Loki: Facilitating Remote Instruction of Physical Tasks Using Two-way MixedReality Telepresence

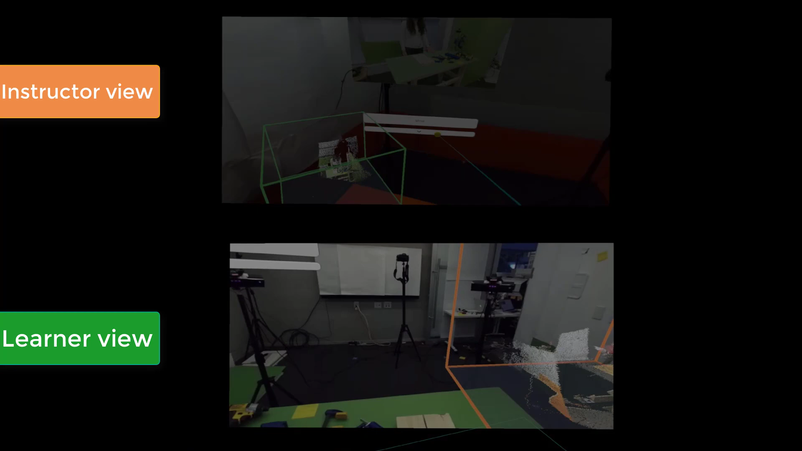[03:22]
The remote peer, who is the instructor here, switch their focus to VR.
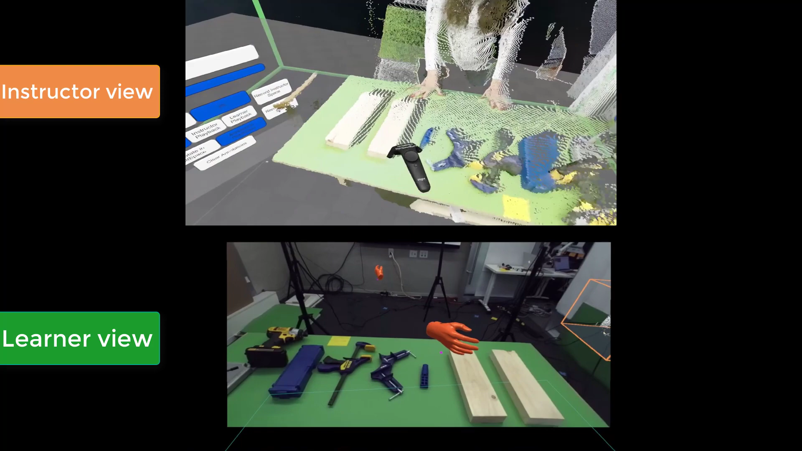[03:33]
And jumps into the learner's hologlyph environment to examine and guide the learner to use the right tool. They then invite the learner to their environment.
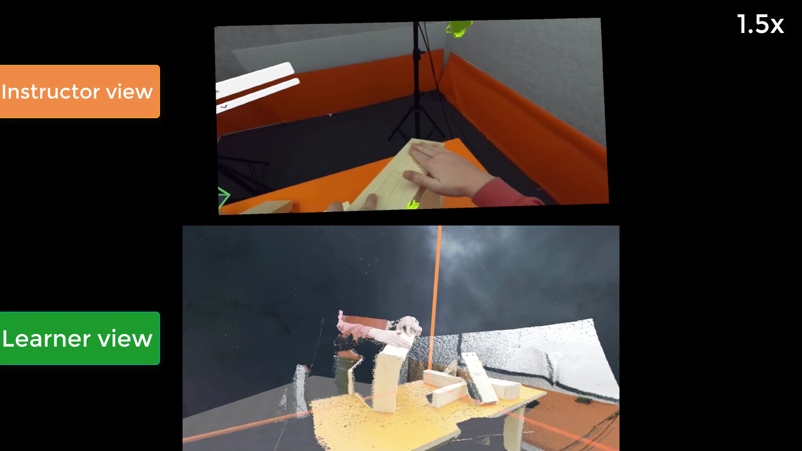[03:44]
And show them a variety of right angle joints that they had made in their workshop space.